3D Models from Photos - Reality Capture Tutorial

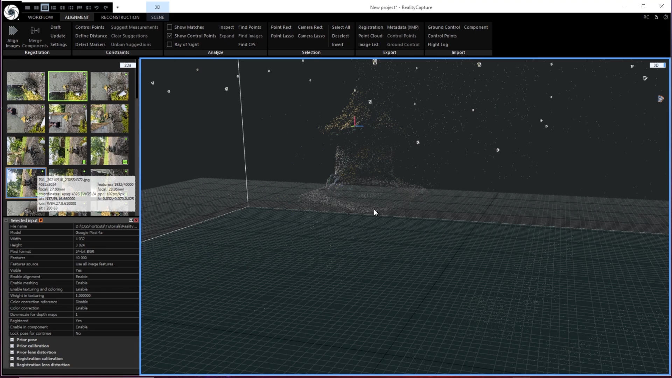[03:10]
So if you hold left click, you can move in and out, in and out, and pan. If you hold right click, you can orbit around your pivot point. If you double click with the left mouse, you can now pivot around that point. It will update your pivot point, so you can rotate around that. So you see we kind of have this nice ghost image of our house, which is a good indicator that we have enough data there that we'll be able to create a 3D model. You'll notice we have all these white dots around our scene, which is actually the point reference from where the photo was taken. So it tries to stitch where you took the photo in reference to your objects.
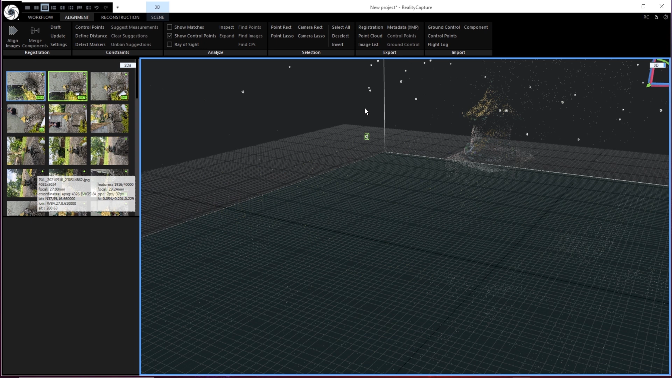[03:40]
That's a really cool way to see how it's building your scene. So you have lots of options here. You've got constraints, such as defining distances and detecting markers. If you need things to be to scale, this is very helpful.
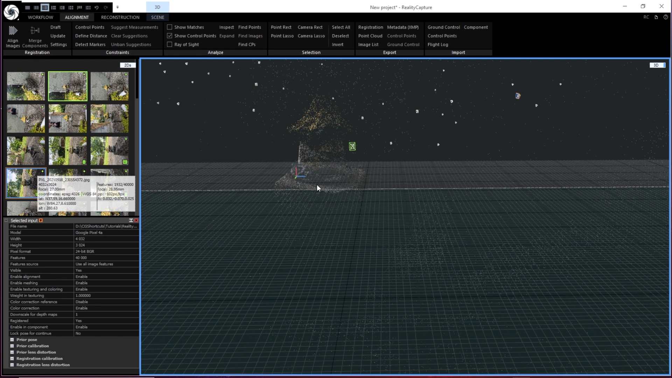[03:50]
You can just click these and then do these in the scene. And they work really well, like guessing from the point cloud data, where the actual ground planes are and things like that. You also have the ability to analyze things. You can have selection tools. You can export the metadata and the point cloud. If you want to, you can import in ground data like GPU coordinates, flight logs, all kinds of things from your drones and cameras and all kinds of stuff.
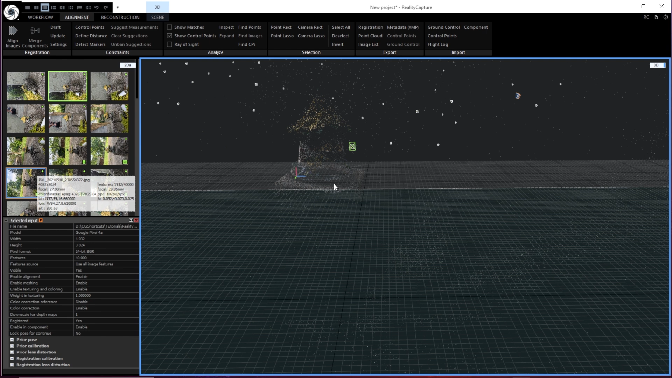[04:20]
This is a beefy, beefy software. We're not going to worry about that because all we really need to do is now move over to the reconstruction tab under the reconstruction tab. We have the option to create a, calculate a model. Default is normal detail. You can do a preview, which is a low quality model. You have a high detail model, which will create a super high poly model. You also have settings where you can create them individually. You have the color and textures. You have alignment, selection tools, export and import.
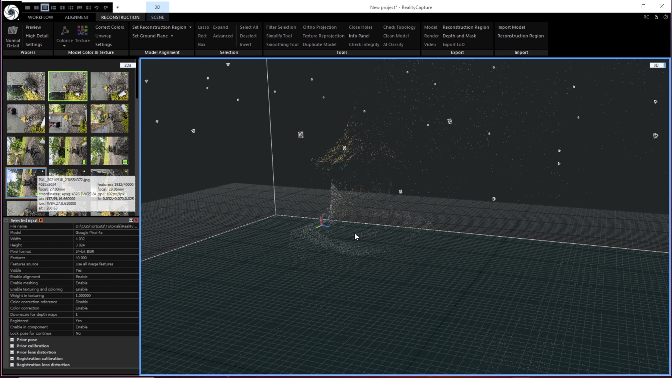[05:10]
I mean, it was a ton of polygons to the point where my viewport in Cinema 4D wasn't working at its optimal speed. So then I ended up, I was like, well, maybe I can get away with just normal detail and actually normal detail worked really well for this model. So let's go ahead and just click normal detail.
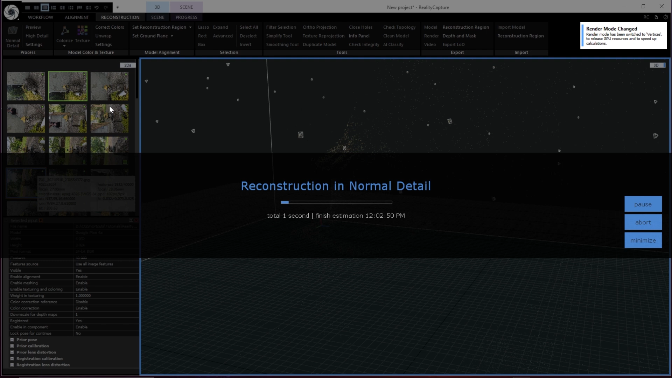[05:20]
So that's going to use all of our point cloud information and actually create a mesh from that. So that took about five minutes and you can see already that we have this 3D mesh of our scene.
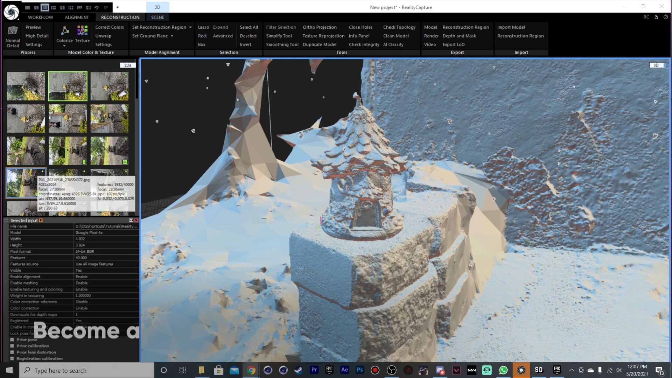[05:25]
It's all white.
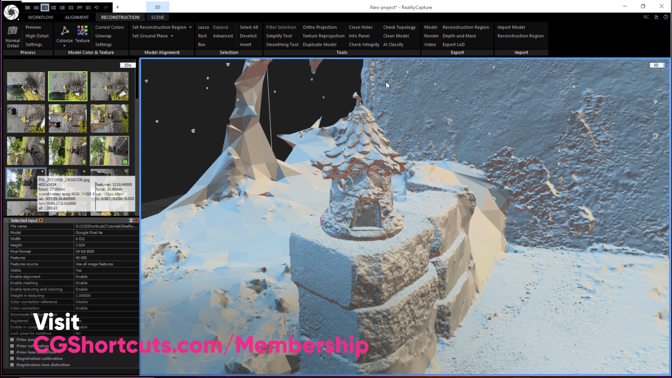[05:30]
There's no textures on it or anything, but you can already see all this detail that's just built in from the photogrammetry. So you can see just from 50 photos, we have an incredible amount of detail.
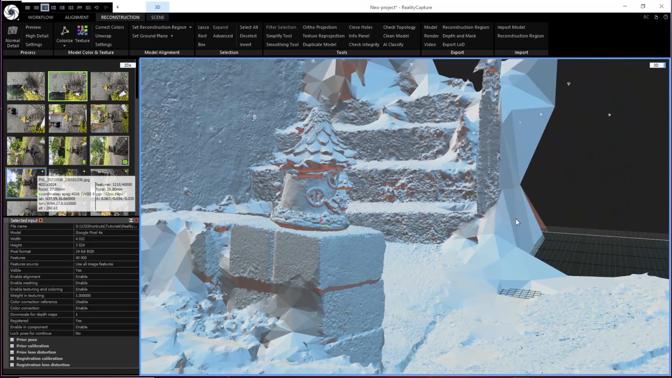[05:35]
You can already tell that creating 3D assets with this is going to work really well.
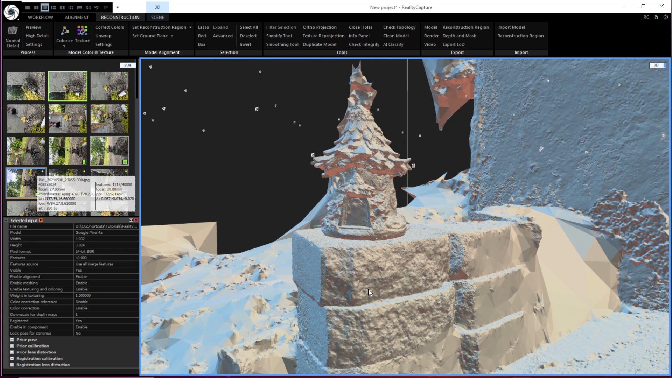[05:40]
So we have all this floor and the center blocks and the wall back there, but we actually don't want any of that. We want to focus on our little flower house here. So what we need to do is constrict what we want to actually have in our scene.
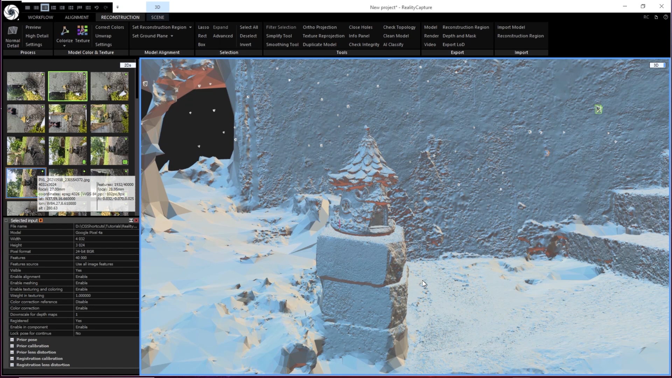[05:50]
So let's go ahead and set the reconstruction region.
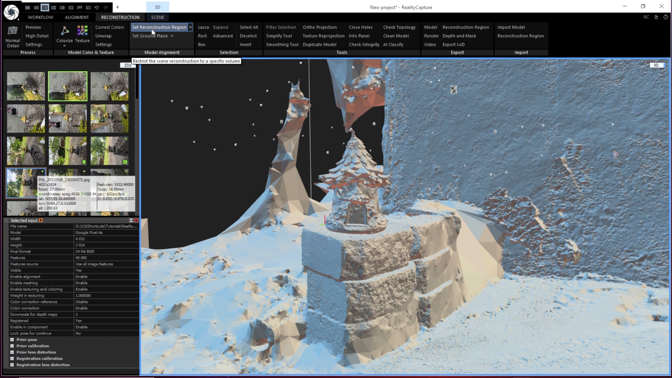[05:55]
Go to set reconstruction region.
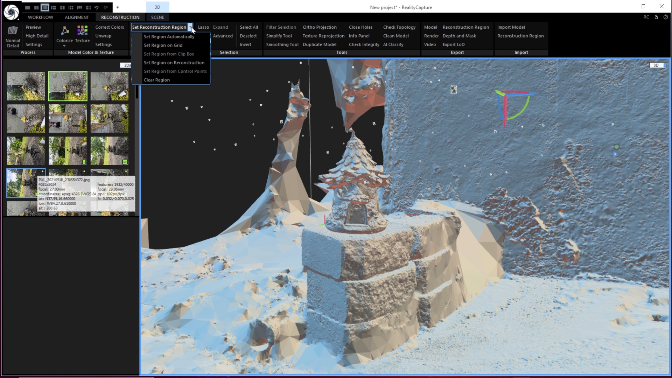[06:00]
Go ahead and click that little twirl down set region on reconstruction. So now what we can do is we can just click here. We'll go behind our scene, click there, rotate around, click here,
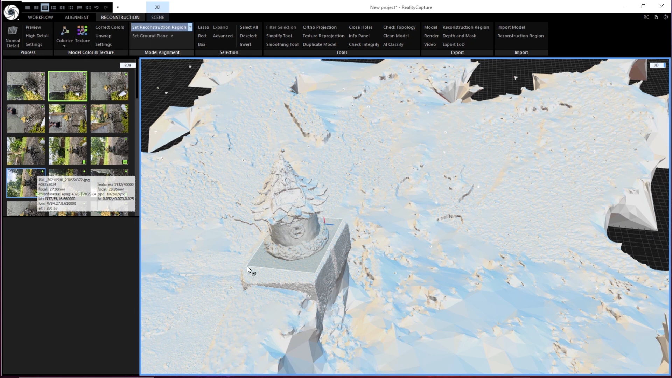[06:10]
and then we can go ahead and just raise that up.
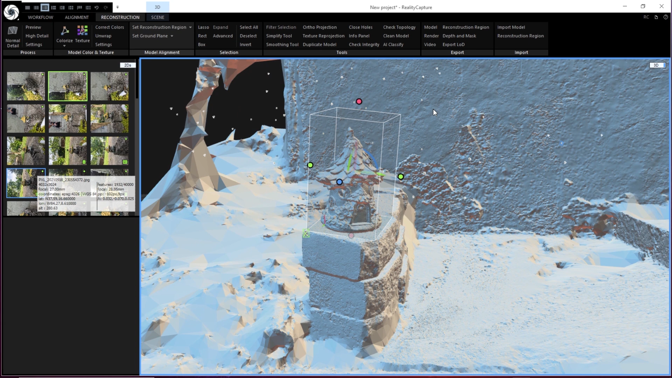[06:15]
So now you can see we've encompassed. Oops. See how we left a little bit of that off?
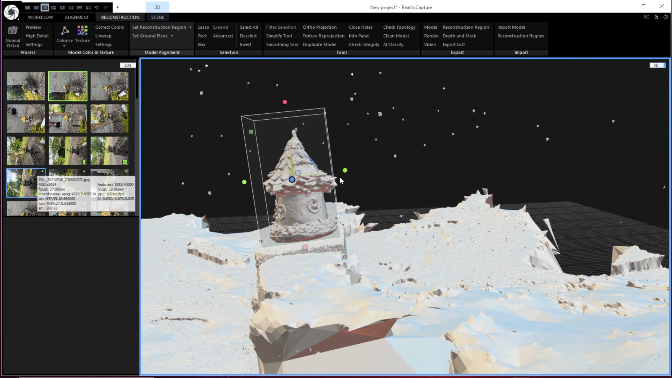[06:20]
Easy to adjust. Pull that out. Make sure that we've got the bottom down just a little bit.
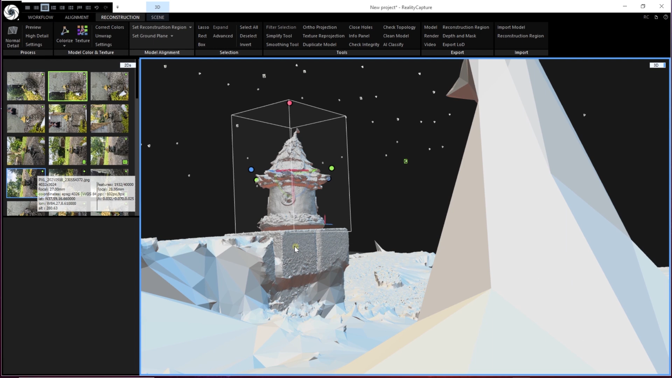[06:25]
We want a little bit of this bottom. There we go.
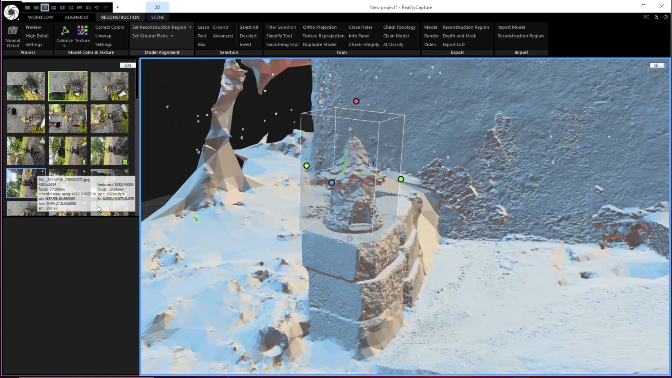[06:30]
So now we have a nice render region set up around our object. So now that we have that selected, let's go ahead and say normal detail again.
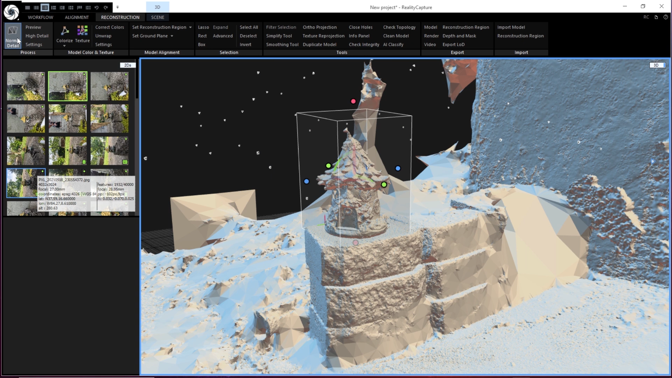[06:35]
And what this is going to do is it's going to recreate that without all the extra stuff.
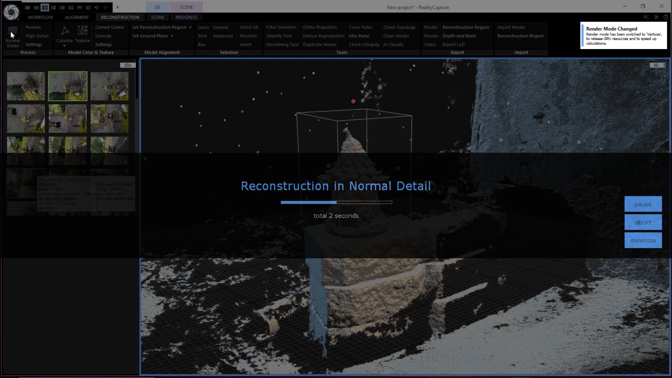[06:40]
It's possible you could do this before with the point cloud, but I think it's helpful to see the mesh to make sure that you get it all included.